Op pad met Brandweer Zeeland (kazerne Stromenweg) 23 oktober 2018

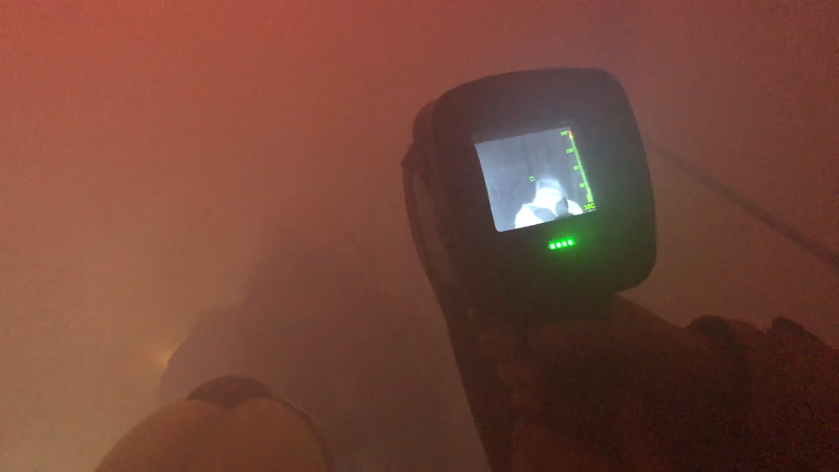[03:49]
Ja, daar zie je een lichaam op. Zo zie je. Kijken. En dan zie je gewoon de warmteplekken nog zitten, zeg maar.